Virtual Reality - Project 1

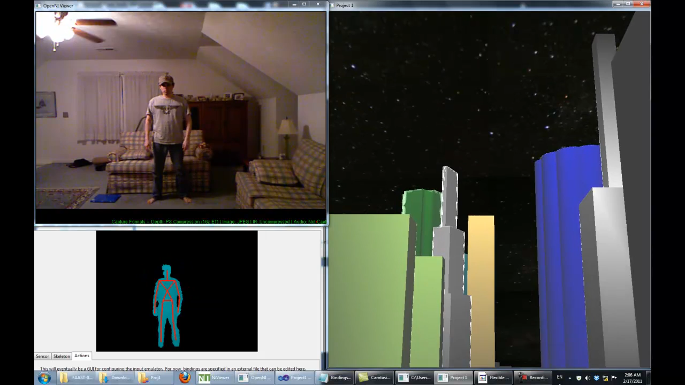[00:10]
This is our project where we're using the Microsoft Connect as our tracking system, alongside over 3D for 3D programming and modeling, bullet physics for the physics engine, and OpenAL for stereoscopic sound. We got most of our models from Google 3D Warehouse, Google SketchUp, alongside with Blender, are then used to export the models to open. The goal of the project is to create a virtual experience, and we decided to place our setting in a futuristic city with a clear view of space. If you notice, our character dropped down from the dropship, which is from Halo.
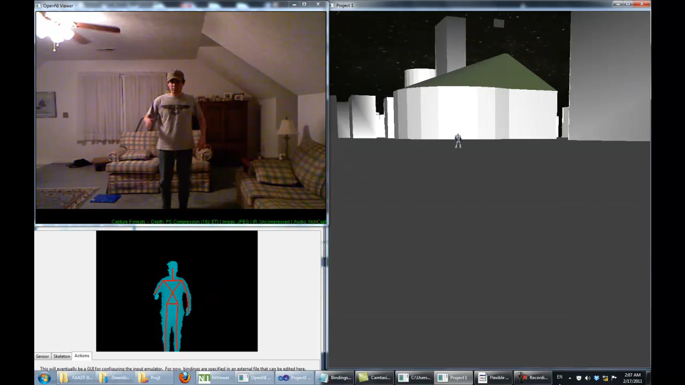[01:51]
You can find robots that patrol the streets. We wanted to add these just to test animation. It is small in purpose to make the city bigger in comparison.
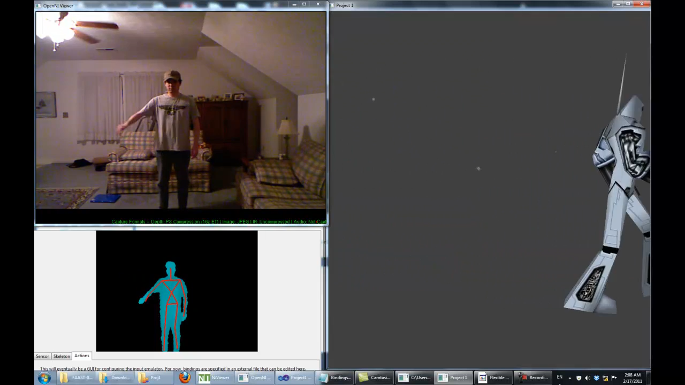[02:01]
You can fire projectiles and they will bounce off to show off the physics. Right now it is merely firing cubes with rusted metal meshes.
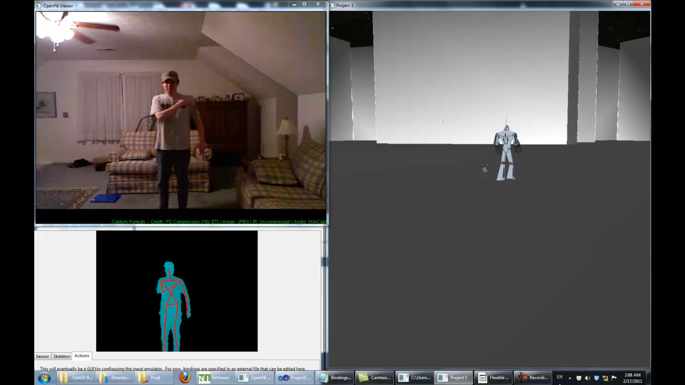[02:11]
We can change this to anything we want, like missiles or bullets.
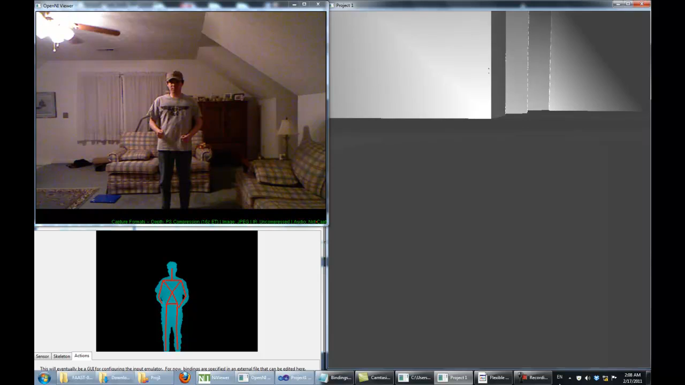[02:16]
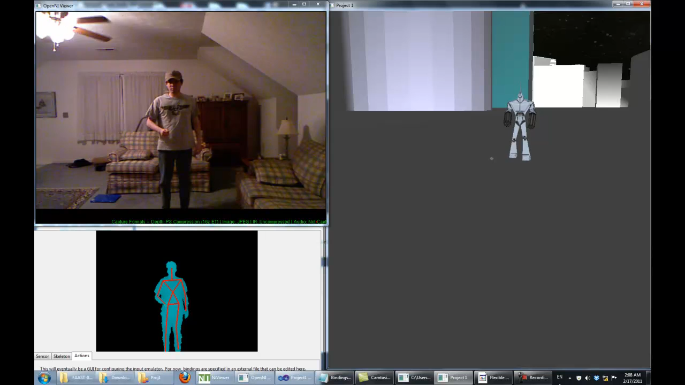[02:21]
You can notice how the projectiles are bouncing off of the robot.
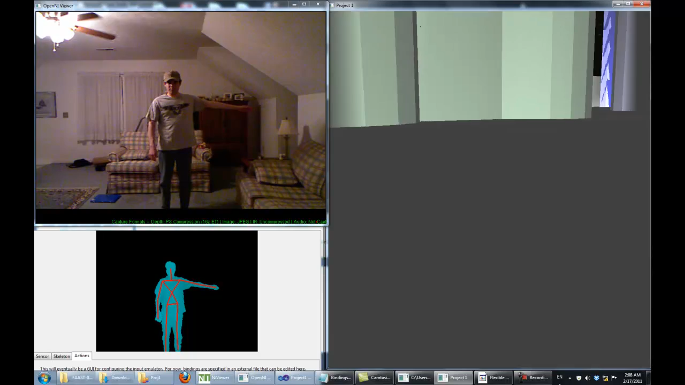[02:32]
Notice how you have a jetpack. The world does contain gravity, so you will slowly descend it to stop accelerating the upward.
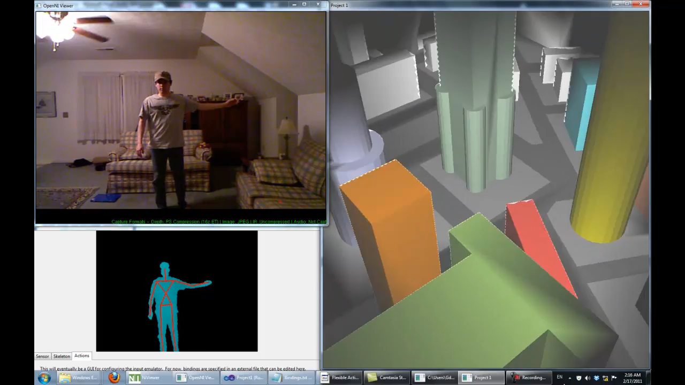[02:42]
This is a nice view of the city from above. You can also notice the space, which is just a skybox.
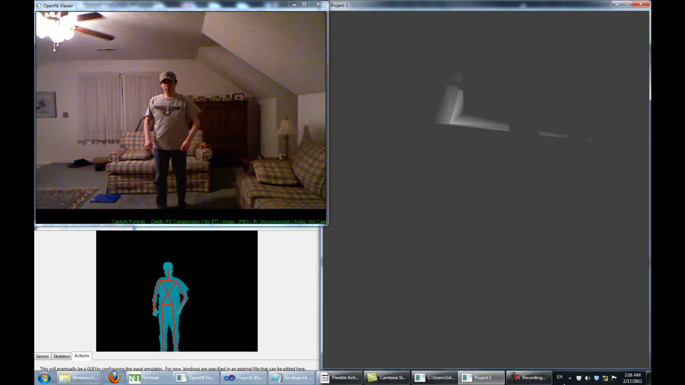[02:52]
Here are some more examples of dynamic lighting by playing around with a flashlight. You can also see some shadow effects.